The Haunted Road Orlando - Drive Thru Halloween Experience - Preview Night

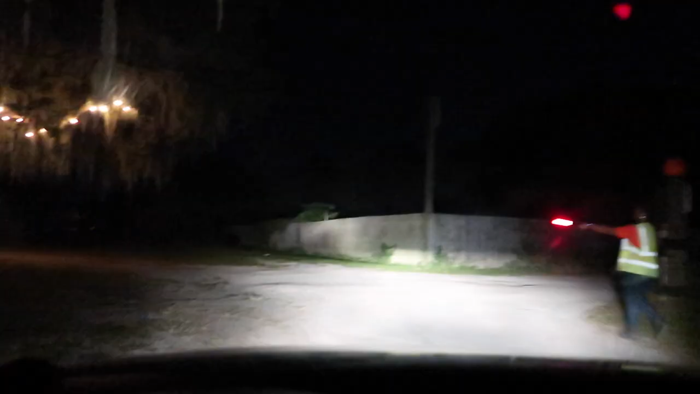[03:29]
I think I'm going to be the first one in. It's dark back here.
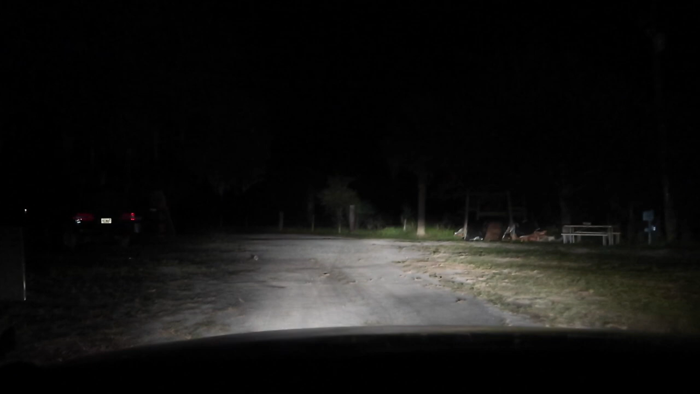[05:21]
First one's in. Y'all heard Farmer Dave. He was quite a character. Oh, boy. I'm going to stop at a gravestone and ask for permission to go down the haunted road. I think this is a gravestone here. Posted on the fence. Yes, there's one there.
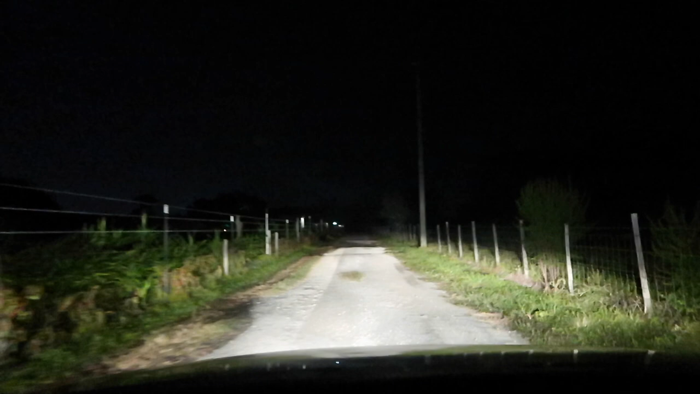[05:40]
There's three cars behind me. I think we're going four cars in at a time. So I've got to stop at the furthest gravestone. All right. I've been asked to grab the bag.
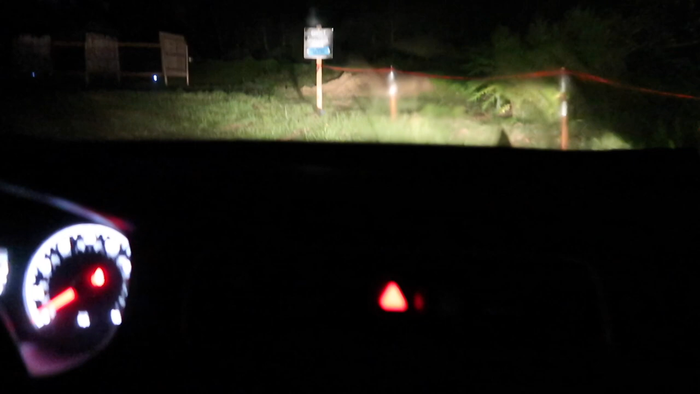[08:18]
As we're entering the second level. Oh, wow.
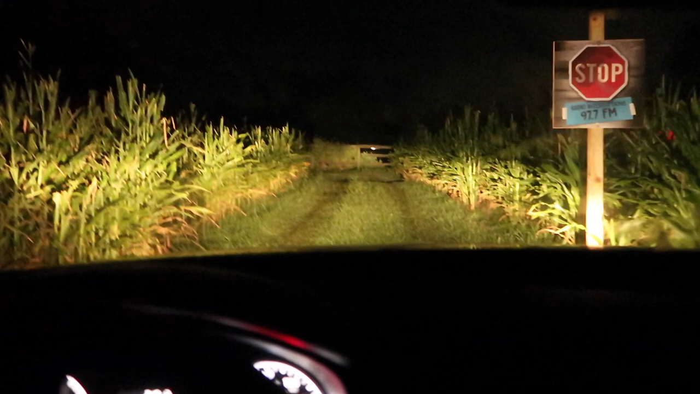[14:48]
to the corn we go corn's very cool that was a neat scene we're gonna stop right up here